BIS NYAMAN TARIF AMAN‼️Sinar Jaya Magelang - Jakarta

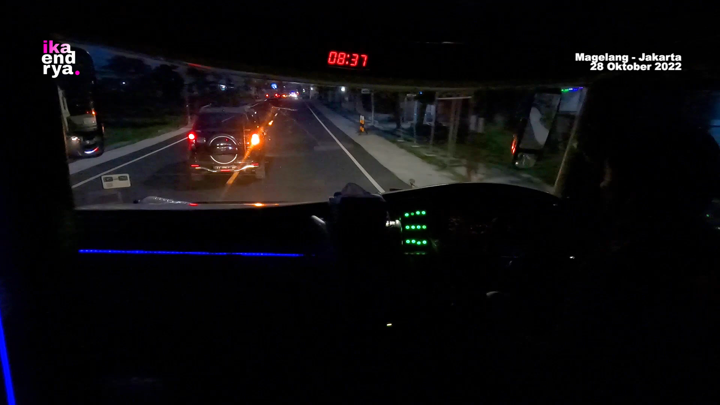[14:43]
Nah, teman-teman, ini kayaknya aku udah masuk jalan yang berkelok-kelok itu deh.
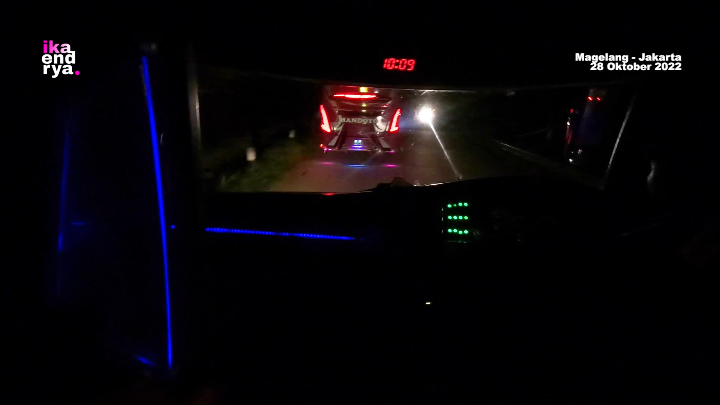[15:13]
Cuman aku ini kurang tahu ya di daerah mana. Dan di depan itu ada bis Handoyo dan dia kayaknya lagi ngarah ke Jakarta juga tuh. Sehabis Kota Muntung tadi, ini kondisi jalannya seperti ini ya, teman-teman.
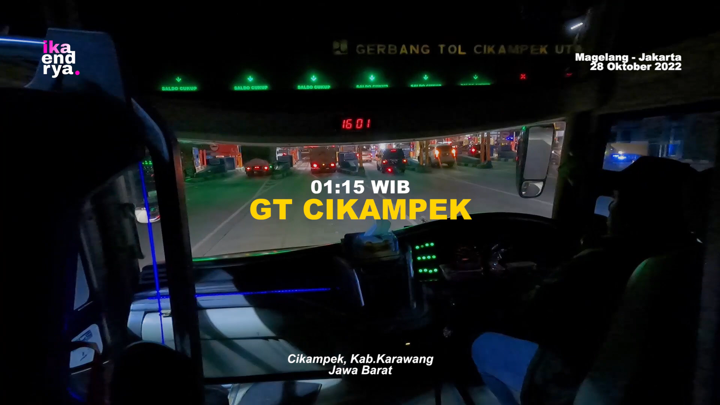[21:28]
Sekarang udah jam 1 lewat 15 dini hari dan ini aku udah sampai Cikampek ya teman-teman.
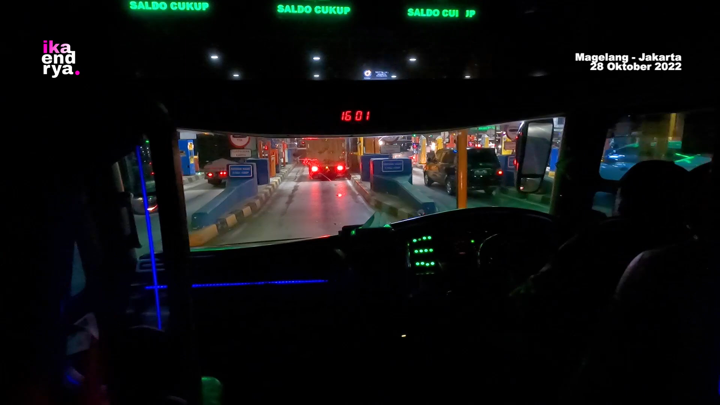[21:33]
Oh ya, untuk titik pemberhentian bus Sinar Jaya ini ada beberapa titik ya. Jadi teman-teman bisa berhenti di Cikarang, Cibitung, Bekasi, terus di Pulau Gebang.